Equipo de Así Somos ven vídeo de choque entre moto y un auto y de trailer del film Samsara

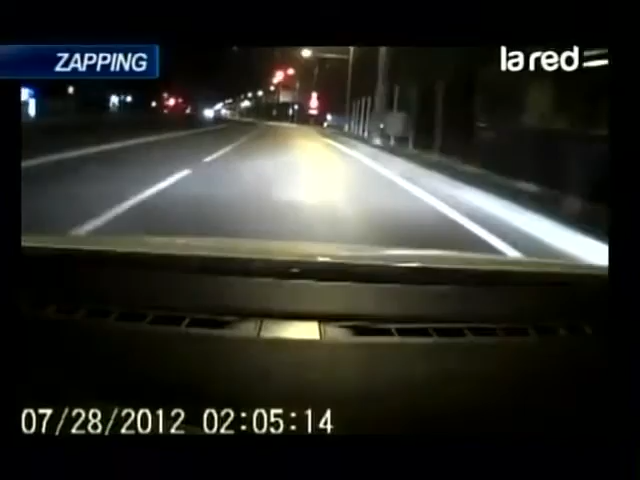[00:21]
No pasó nada. Ahí viene el otro. Al lado hay como una línea de tren. Miren debajo donde dice Zapping. Allá. Allá. Allá. Estoy mirando una moto. Se lo comió, güey. Le llevó a la vuelta. Otra moto. O sea, casi lo dio vuelta. Que casi lo dio vuelta. Casi lo dio vuelta al auto. Lo dio vuelta. Pero, güey. ¿Lo quieren ver de nuevo? Por favor. Por favor.